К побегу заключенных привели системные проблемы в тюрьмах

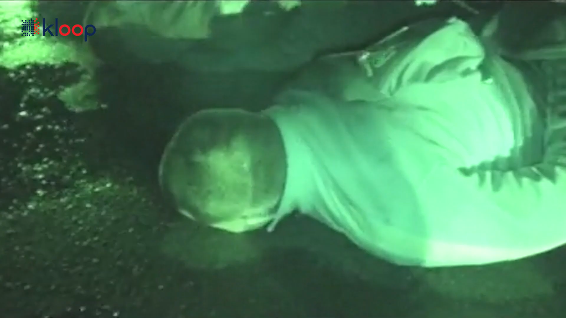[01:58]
Ночь с 11 на 12 октября. Во время побега были убиты трое сотрудников ГСИН.
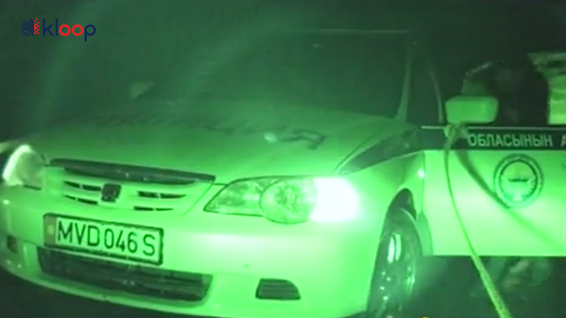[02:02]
Один раненый находится в больнице.